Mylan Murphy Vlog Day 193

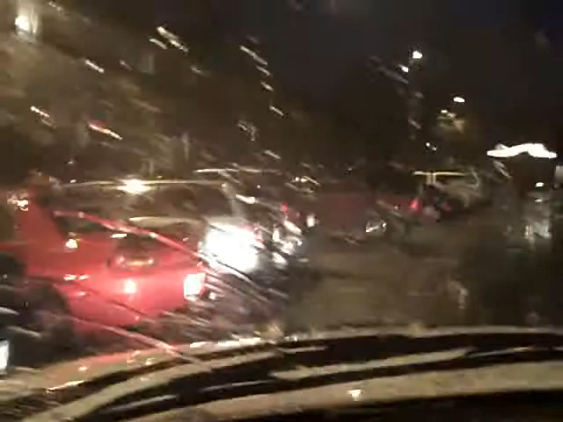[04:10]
All right, y'all, I'm out here in the rain. Dang.